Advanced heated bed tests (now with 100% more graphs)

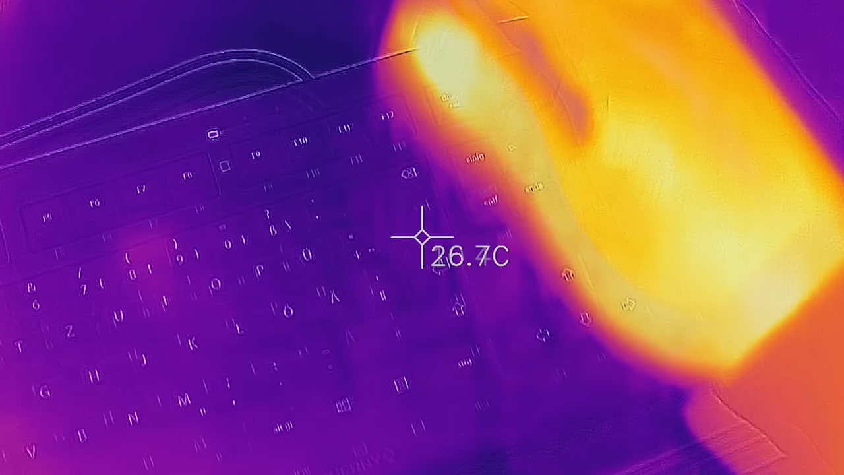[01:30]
On screen: spot 26.7°C
I'm not actually going to pick up the temperature of the part itself, but the temperature of whatever is being reflected.
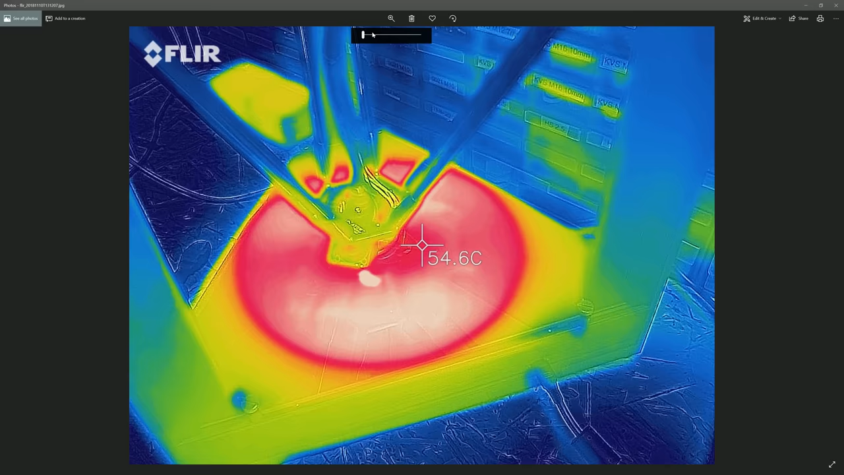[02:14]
On screen: spot 54.6°C
they actually contain so much more information than what the image is showing you, and you can then take that JPEG and take it into FLIR tools,
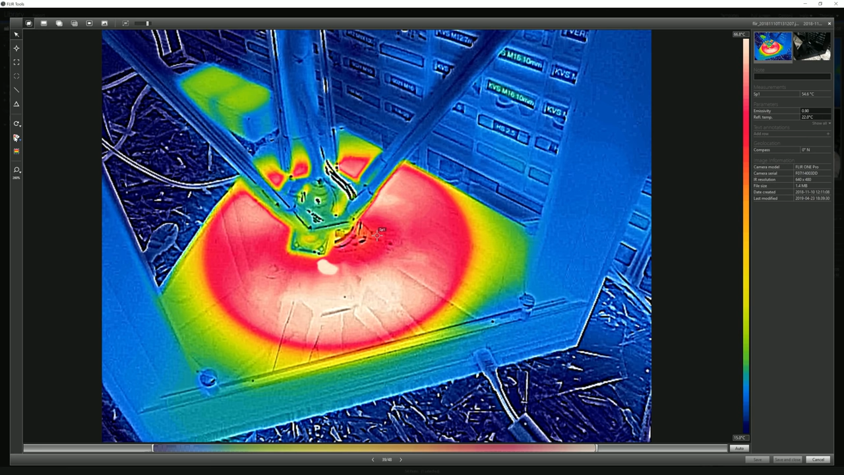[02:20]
the software you can run on your computer, and analyze that data to your heart's content.
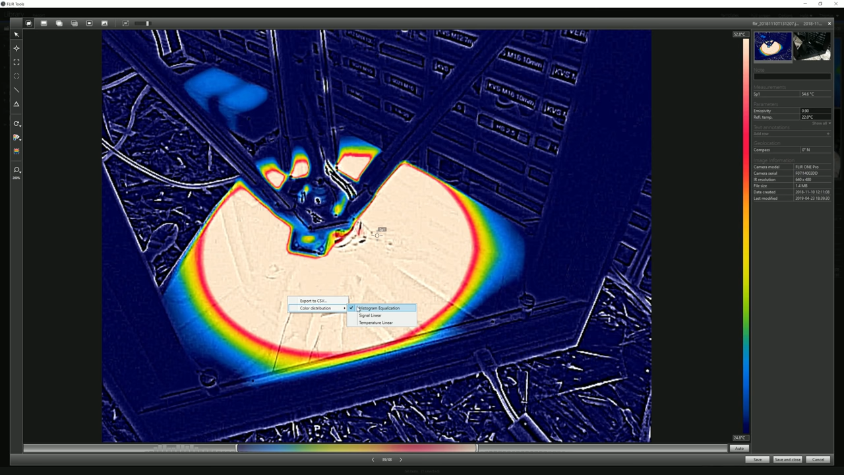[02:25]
And we will do that today. And lastly, I know Stefan from CNC Kitchen does charts really well,
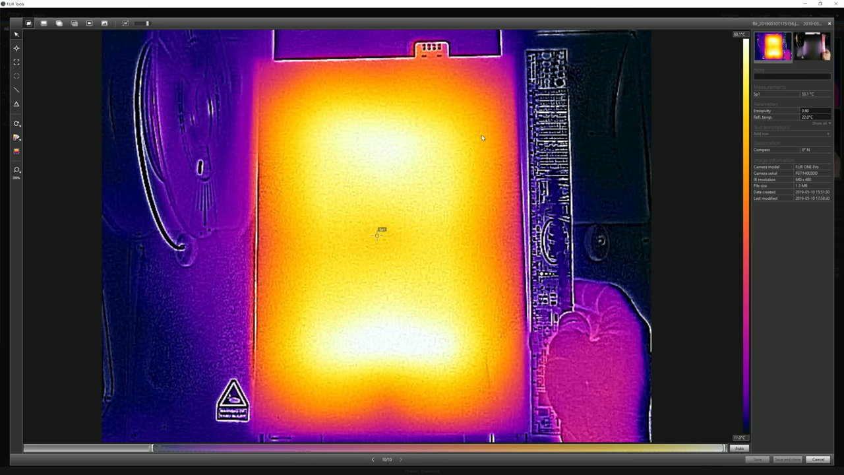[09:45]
So what I did is, I basically went through in FLIR tools and set the range for all these images to be the same, so the same colors mean the same temperatures in each and every single photo.
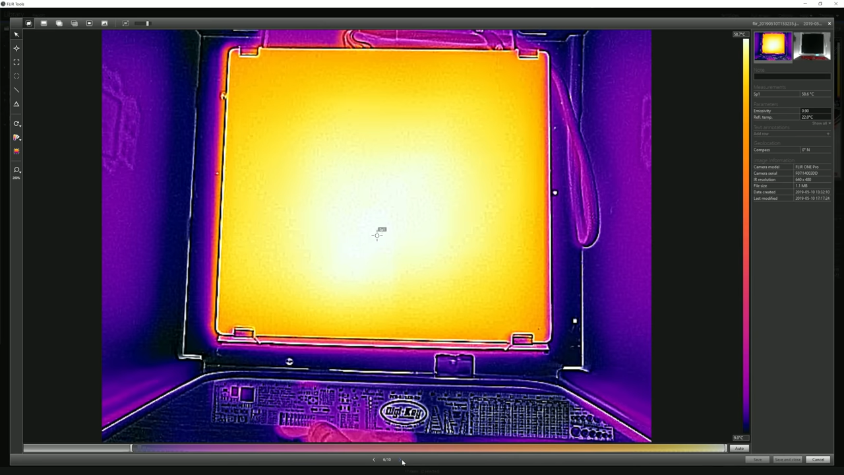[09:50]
Black is 50 degrees Celsius or colder, white is 75 degrees Celsius or hotter. These beds were all set to 60 degrees and that temperature is represented as bright pink.
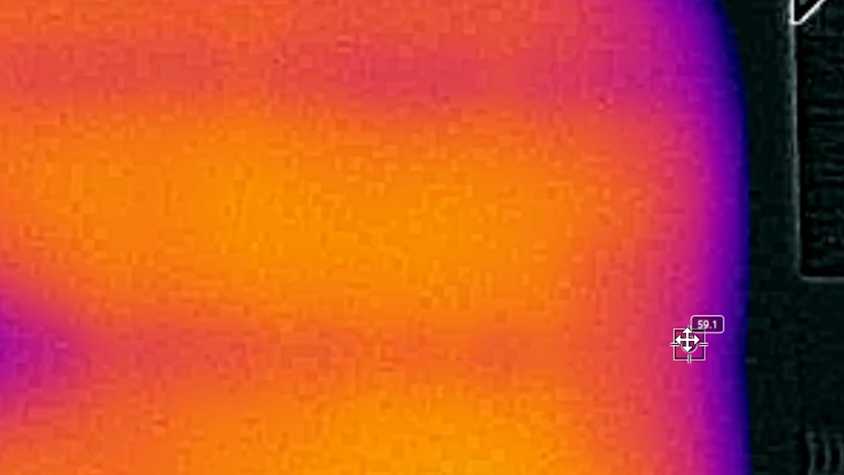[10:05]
Red is a bit warmer and bluish-purple is a bit cooler, but only by a degree or two. The spotiness that you can see here is the overlay from the second visible light camera in FLIR 1,
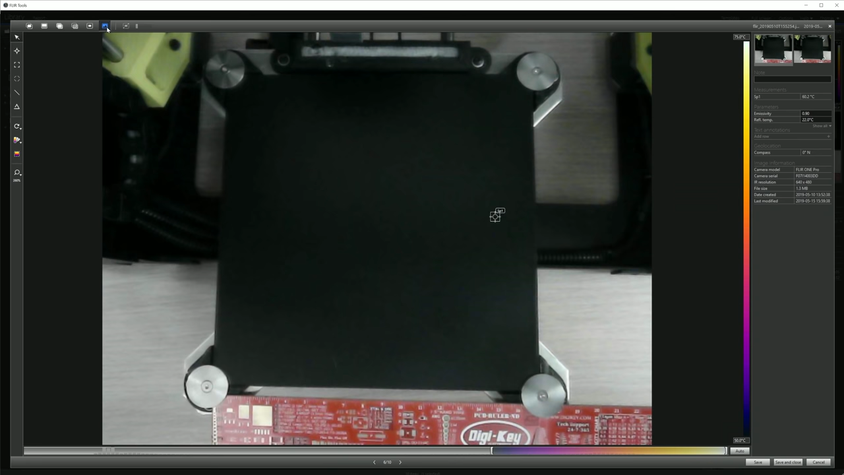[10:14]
but we can turn that off.
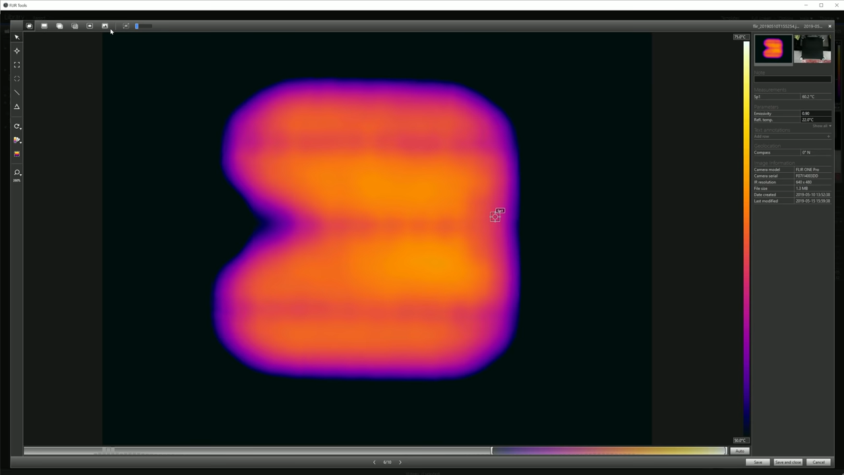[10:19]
Most of the time, it doesn't align well anyways, yes, you can adjust the offset in the app, but I'd have to tweak that for every single photo, and it wasn't consistent, but we can still use it for scale, you can see the ruler that I included in every photo.
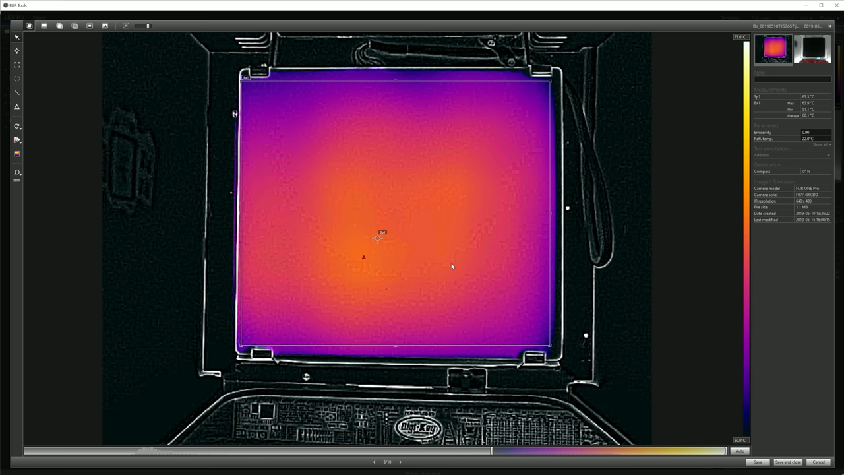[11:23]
and technically, that's still printable area. Like most beds, it was actually hotter when it first reached its set temperature and then saddled back down. But again, it's really unspectacular, it's just, it's good. Moving on to the Ender, which is actually very much on par with the Ultimaker as far as consistency goes, again,
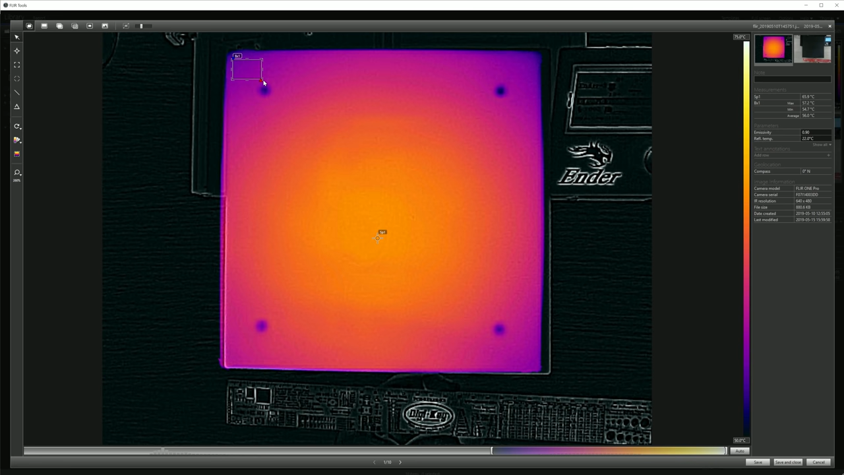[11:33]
you see those four spots where the bed is mounted, but other than that, it's actually really good. The Prusia clearly makes use of its different power zones during heat-up, and here you can see both the nine screw locations which wick away heat as well as the four calibration spots where no heat is being generated in the first place. That means it does have rather cold corners and that single cold spot in the center, but then again, for small parts it should still be fine, it's just that larger parts shouldn't extend all the way to the edges.
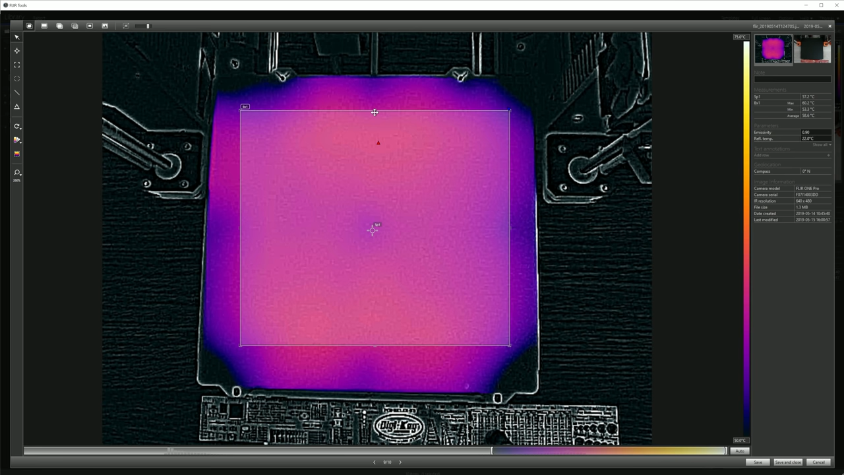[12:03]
After having painted the bed, the spotiness I initially saw in the first video is also gone, so that probably was just some wear or dirt on the surface that changed the emissivity. But if we move on to the second image, five minutes in, we can see that the entire bed has cooled down quite a lot. This is probably just the overshoot from the first PID ripple, but while for example the Low Spot Mini is initially overshooting 60 degrees by a lot and then settling back down, the Prusia just hits those 60 degrees and then drops down from that.
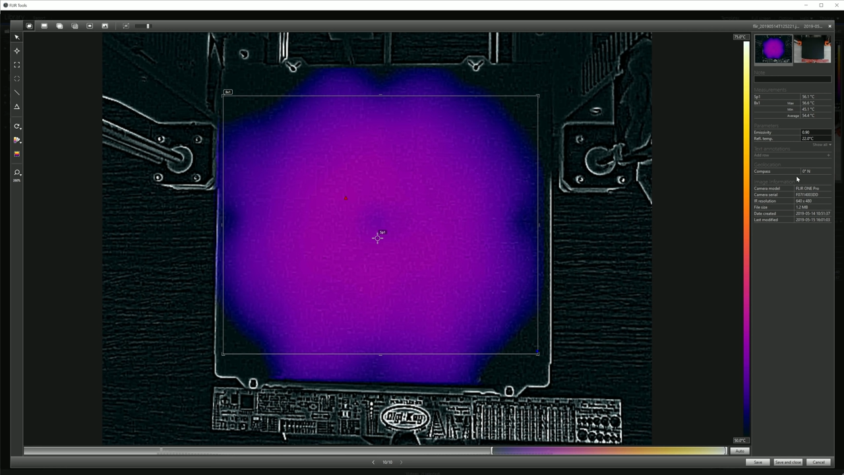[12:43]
We still see a similar pattern as before, where the corners are actually way cooler, but that ring pattern from the very power bed has now turned into a hotter center spot like most other beds. Next, some more details on the Low Spot Mini, same pattern we saw in round one, it's still way too hot, it still has that massive cold spot, the left center, where the heated bed's leads are connected and where the thermistor sits, but because it's so hot, the edges are also quite warm and usable.
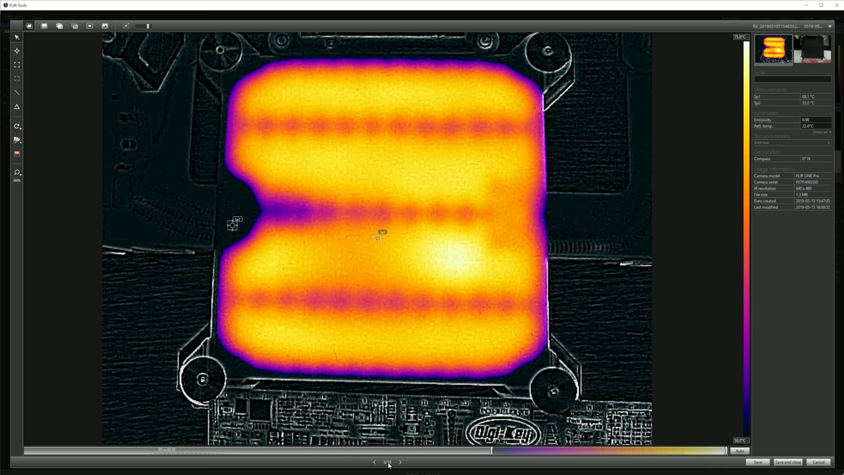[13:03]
The pattern we saw right after heat-up dissipates a bit after those five minutes and the temperatures are much more in line with where they should be, but overall it's still an oddball.
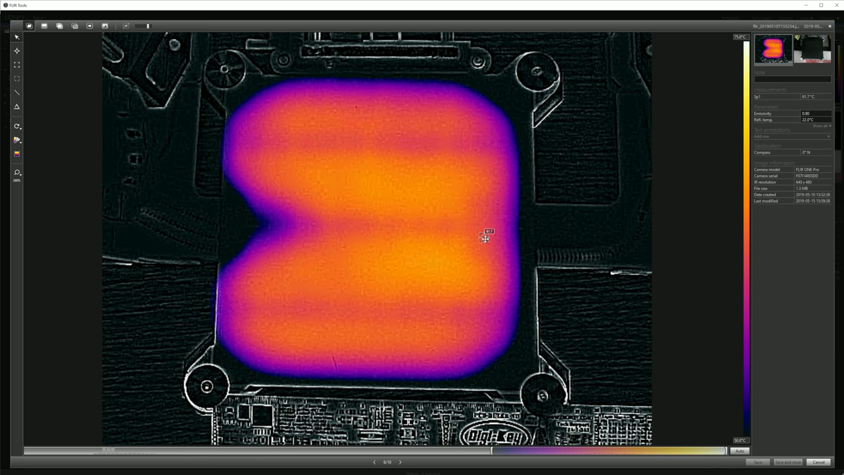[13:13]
And lastly, the Sigma, you should definitely let this printer settle in after it reached temperature,
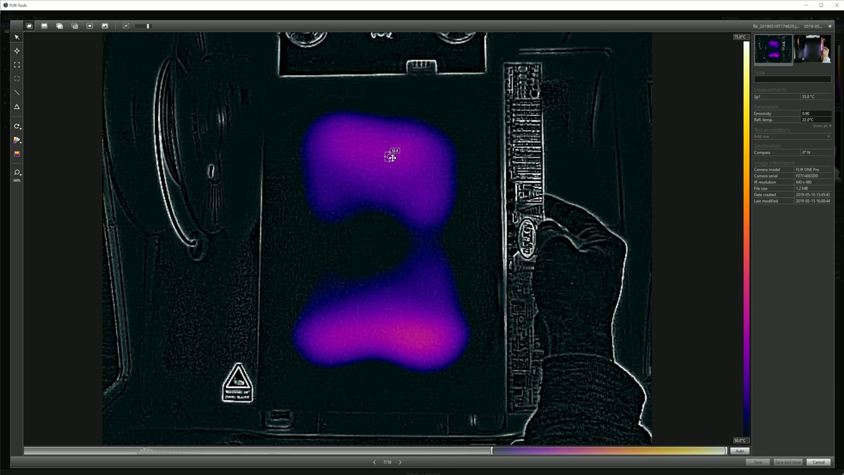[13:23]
but even then you're still only getting a rather small area of the bed where it's at least 50 degrees Celsius. Interestingly, instead of 60 degrees, the Sigma only lets you preheat to 65 degrees Celsius.
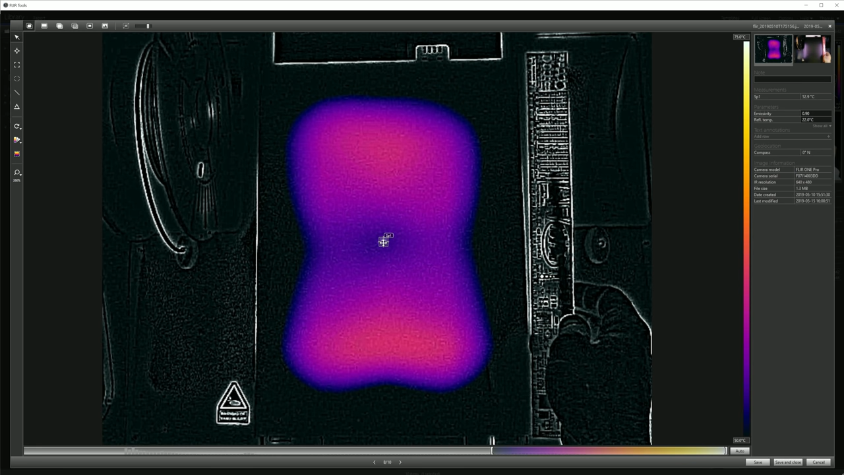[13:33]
Maybe that's their way of offsetting for this. Oh yeah, charts, here we go.